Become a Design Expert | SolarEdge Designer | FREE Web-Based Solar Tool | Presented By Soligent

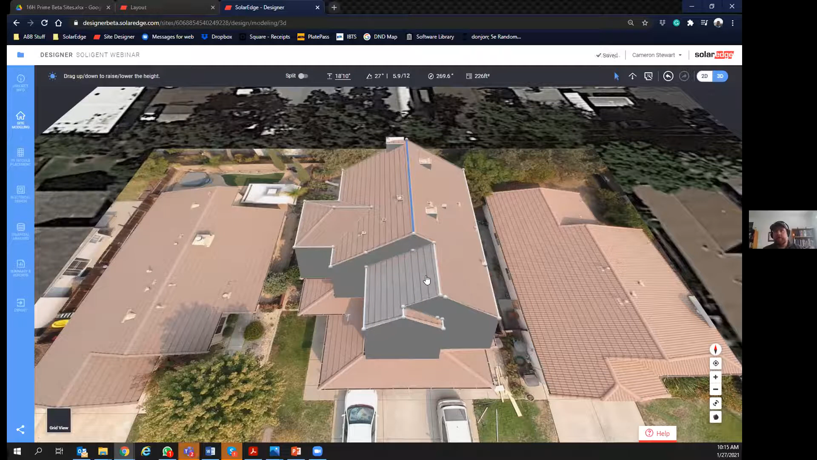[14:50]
So now my house is no longer 2d image. It's a 3d image. You can also increase the, uh, obstacles that you drew. So those look about right. But these, uh, you know, plumbing vents and gas vents, I think, uh, what is it? Gas vents are like always like two feet or three feet. Someone type, uh, two feet there. Maybe they're always 18 inches. I always forget. They have a minimum requirement that they have to do. Cool.
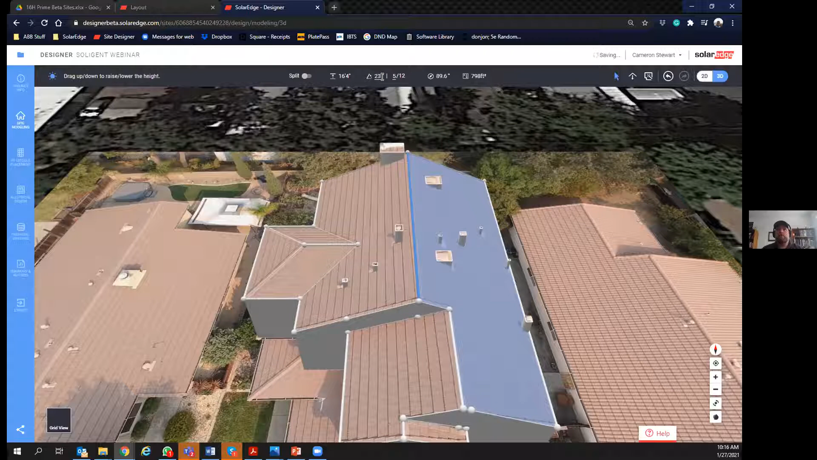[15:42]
we are going to left click on the roof and I can specify it. So I just left click and dragged, and I can do that. As you can see, the degree of inclination is changing. I have a 412 roof, or I can type it in 412 and the tool will do it for me.
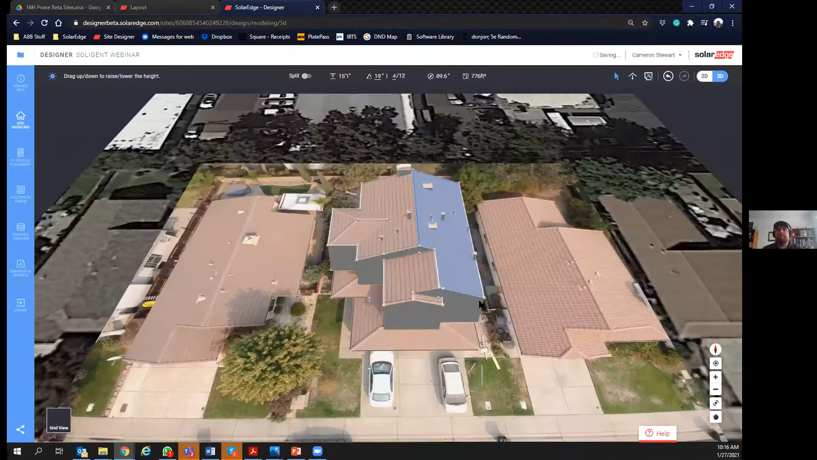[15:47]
So this is a two story house. I can see that this, uh, lower edge is a set at nine feet, 10 inches. So I'm going to left a double click on this vertice to select all of the roof edges.
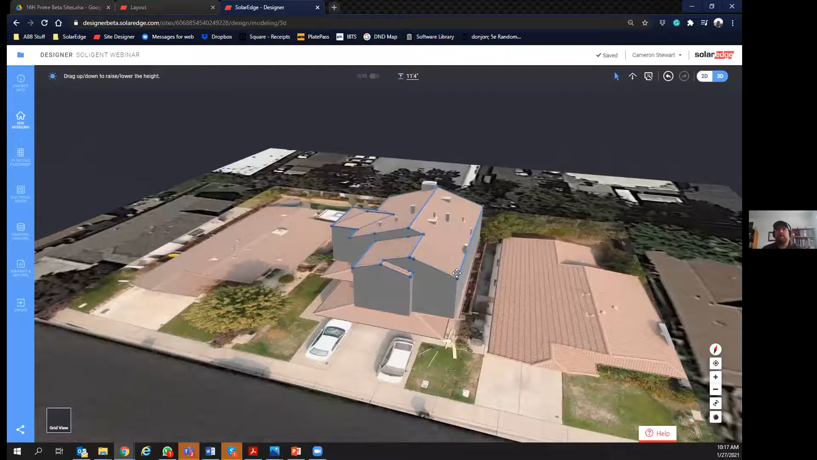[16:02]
And I'm just going to increase the size of the roof because that's actually about 20 feet off the ground. And that's what I'm going to do. Okay. And I think when I did that, no, it looks good.
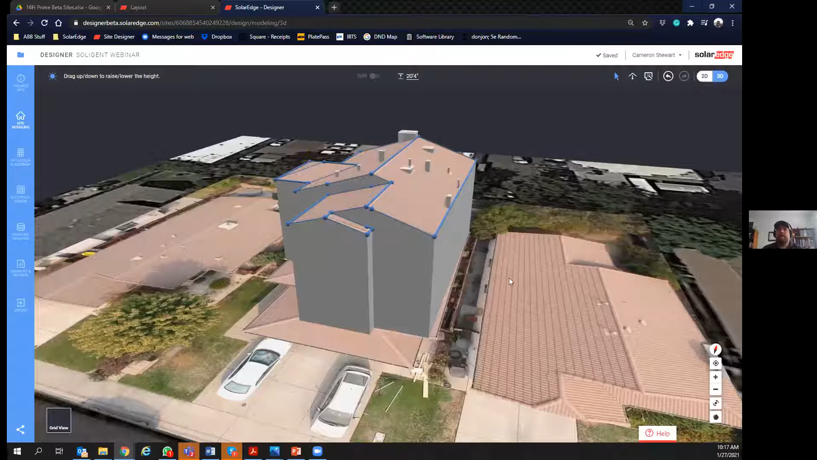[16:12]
Okay, cool. Let's make sure my pit, my roof pitch is right. Yeah. I think I changed a little bit. Okay. There we go. Now we're going to go to PV module placement and we're going to add PV modules to the roof.
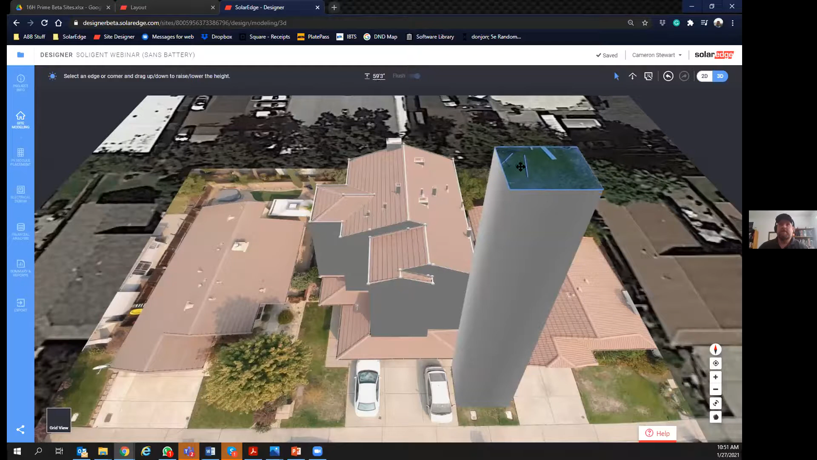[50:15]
oh, this tree is like a 60 feet in the air because it's a giant pine tree. Uh, cool. And then when we go to PV module placement and we look at our radiance map,
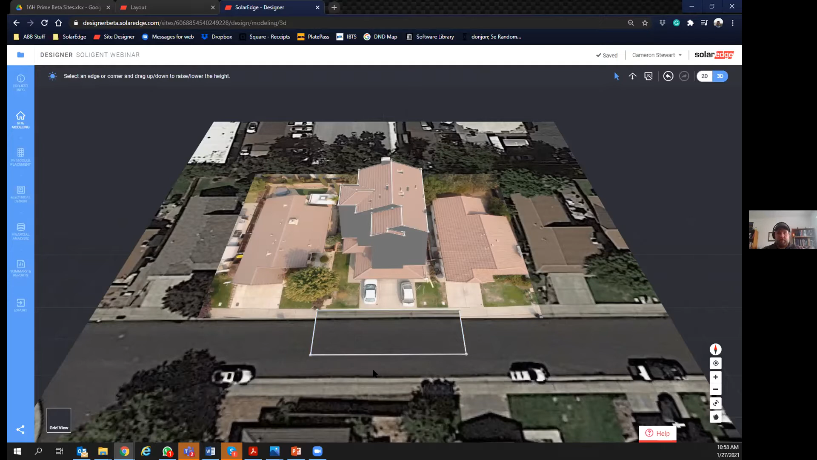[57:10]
If you didn't get the tool all the way or the roof surface all the way flat, there's this button that's just flattens everything. Okay. So that now puts my ground mount array on, on the ground. Okay. And then if you had, I want to show you what it looks like. Maybe if you did two racks that were,